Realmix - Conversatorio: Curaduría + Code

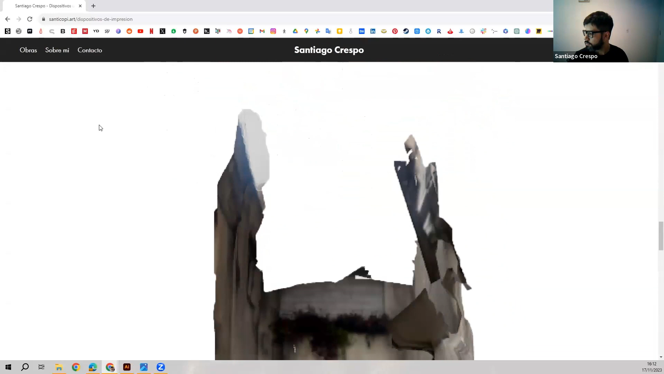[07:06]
Acá de hecho vemos uno de los primerísimos, primeros escaneos 3D con los que yo estuve trabajando.
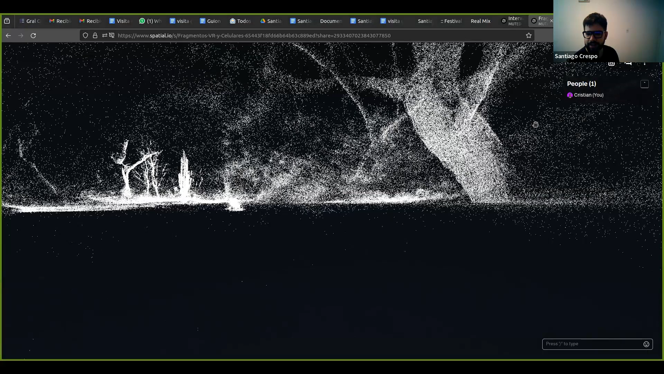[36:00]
fue flasherísimo de repente podía navegar estas nubes de puntos que tienen la particularidad
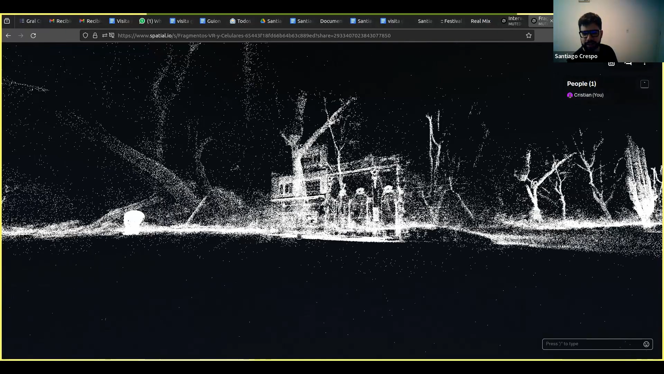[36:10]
de ser tridimensionales entonces realmente podés entrar y empezar a sentir casi como si estuvieses corriendo puntos para poder
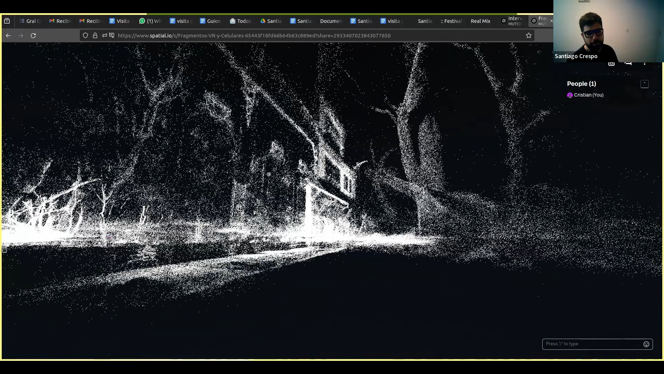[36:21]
ir pasando y viendo todo el lugar